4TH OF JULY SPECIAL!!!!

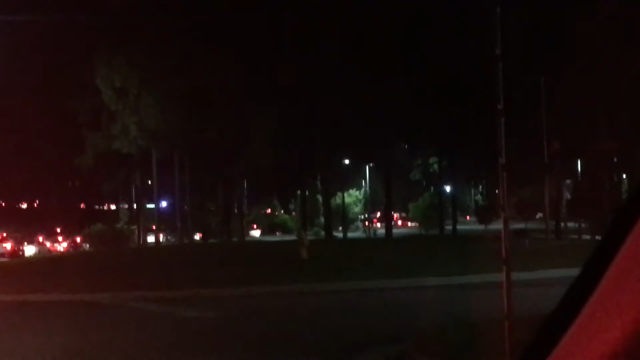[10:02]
It's like literally all lined up, like we are not getting out of here anytime soon. We thought we were gonna go out of the parking garage, literally wraps around the whole entire side. Yeah. And there's even more through the trees there.
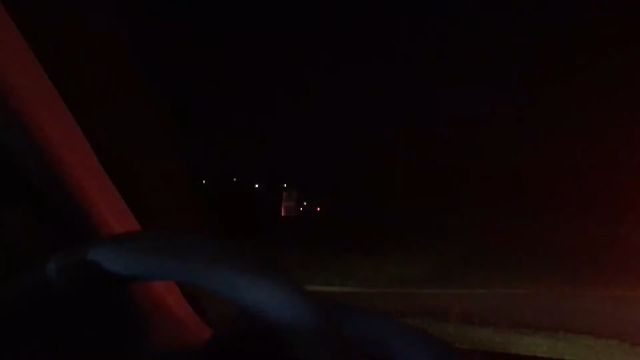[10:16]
Yeah. They're all stopped right there. So it literally goes all the way around and then on the highway up to at least this point and they're still stopped. But yeah, so I think we're just going to go ahead and end this vlog.